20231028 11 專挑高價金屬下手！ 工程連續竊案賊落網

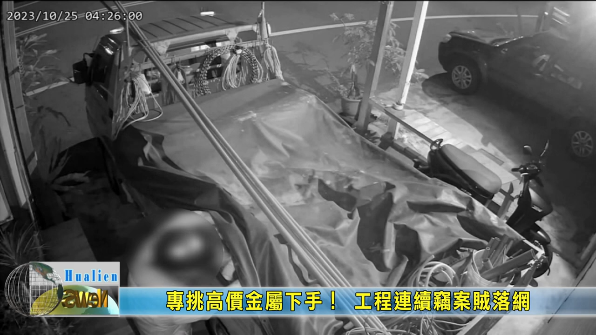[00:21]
凌晨天还没亮有名身穿条纹上衣的男子连安全帽都没脱就将手伸进路边货车的帆布下不停摸索绕出一捆又一捆的电缆线后扬长而去